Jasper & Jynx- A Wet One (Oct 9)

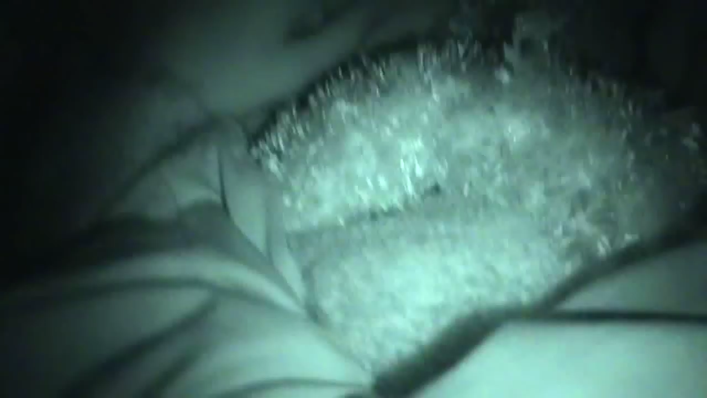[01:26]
Oh, wow. What is this? Is this Wolverine Bird? Oh, my God.
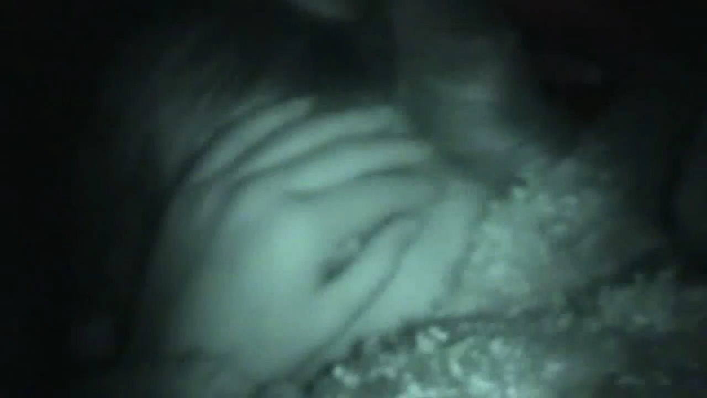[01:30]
I think it is. It's going to be Wolverine. Hey, what's her name? Sam. Sam. Sam. Come on, Sam. If you want to say hi, we're going to vlog or something. Sam, come on. We're on the film. Sam the man. This is your big moment. It's going to be in 15 minutes. Yeah.
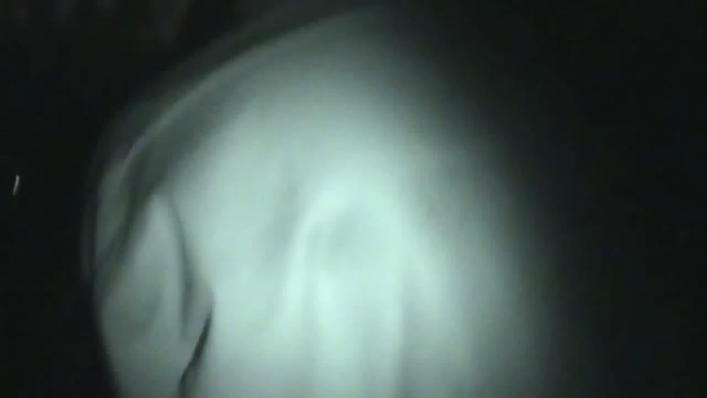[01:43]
Look at this. We're in the line, and she's got these alien goggles. You can't even see out of them. They're crazy. Well, we see you. I know. That's about all we see.